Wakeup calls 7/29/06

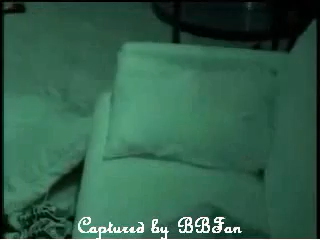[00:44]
Is there a light? Is there a cup on for me? Dude, I'm scared. Shit, who's that?
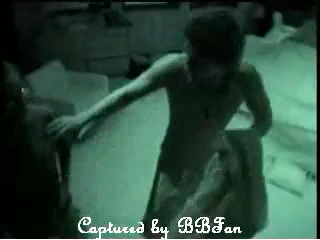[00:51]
Shit, it's scary! Who is that? What was that? What's right now?
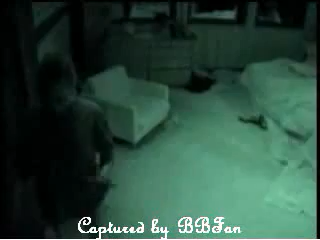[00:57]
Damn, don't do that! Don't do that! Where is... I haven't been in this room! I haven't been in this room before!
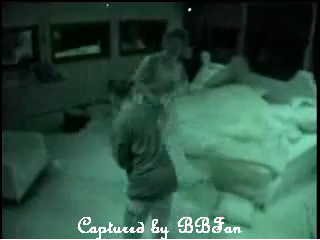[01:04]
Where is the light? That was scary as hell. That was scary as hell. That was scary as hell. That voice creeped me out. Where is the light? Dude, that first person said... Damn, I went to go turn the light on. I thought someone was looking at me, and someone was! I said, we're leaving the door cracked. Oh! It was Danielle, she got up, but I didn't know... That was like Grasshopper, right? Like, I turned around, and she was right behind me, but I was like... I was like, in my brain, I was like... Is that a human, or what is that? Because I was on comparison, I couldn't tell what it was. This is the dumbest fucking thing ever.